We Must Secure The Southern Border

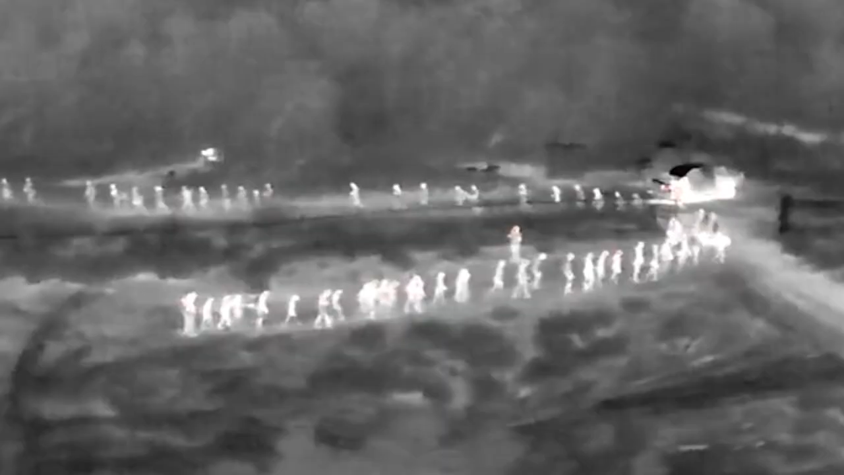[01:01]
I mean, millions of illegal immigrants have walked across the border over the past year and a half.